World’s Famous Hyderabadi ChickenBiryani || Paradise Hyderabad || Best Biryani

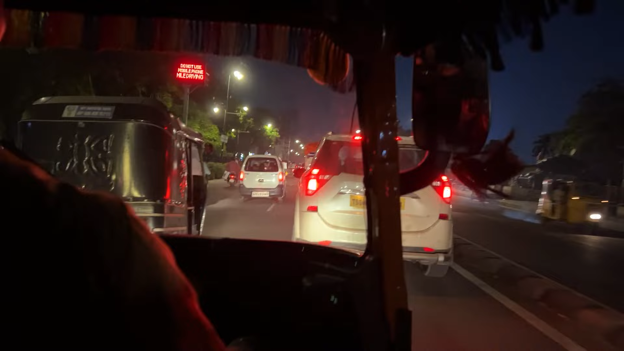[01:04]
काफ़ी अच्छा है यहाँ का रास्ता, आप लोग देखो हम लोग ऑटो से जा रहे हैं, और रोड्स भी भाई बहुत क्लीन है, बहुत क्लीन।